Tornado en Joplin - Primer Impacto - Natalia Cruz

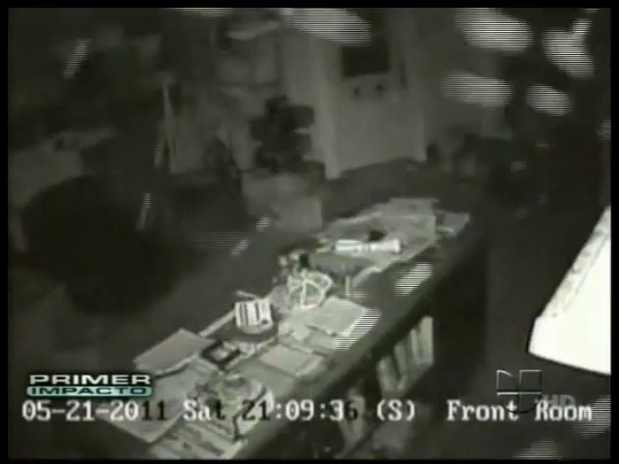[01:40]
En Kansas, los videos de seguridad al interior de un edificio demuestran lo que es sufrir el avasallante paso de un tornado.